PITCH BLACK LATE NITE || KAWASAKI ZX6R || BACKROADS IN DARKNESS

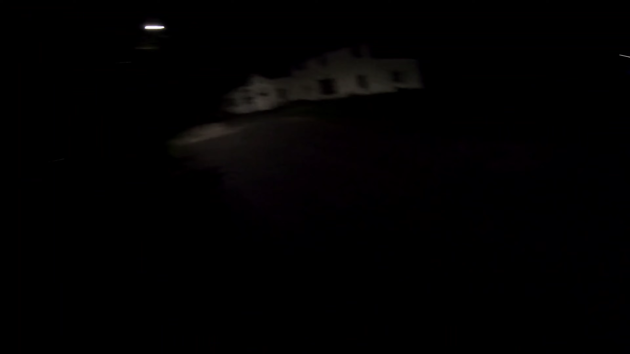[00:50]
that's the goal for the night turn down a couple roads and we're going to give a little review on these lights we'll
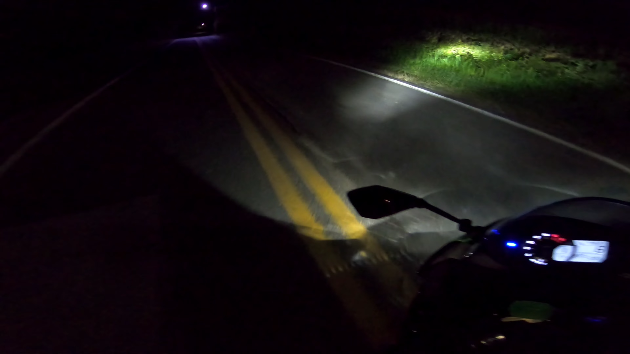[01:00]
admit riding here man it was kind of scary for sure
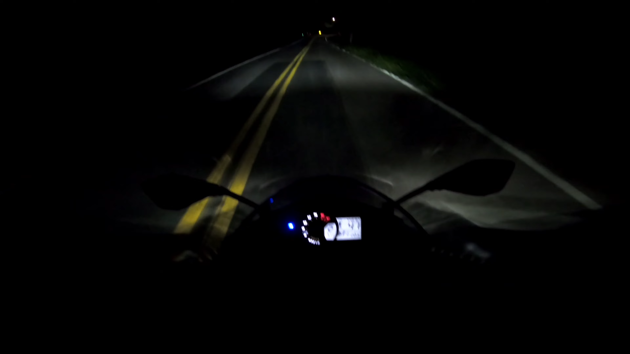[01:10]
just because it's deer territory and when you ride late night like this anything's bound to run across the road so you got to really be careful when you ride at night kind of just wanted to see what kind of bike this would be
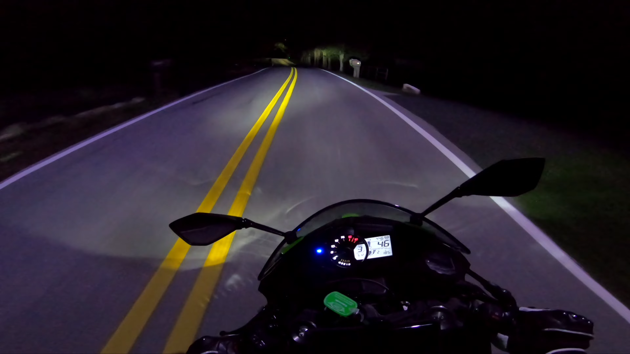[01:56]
because i know in my first night run video like there was parts in that it was real dark but i mean camera can only catch so much in the dark anyway especially a gopro they're not like the best cameras in the world they're good cameras but they're not the best i figured this will be like an interesting video for a lot of people that want to know about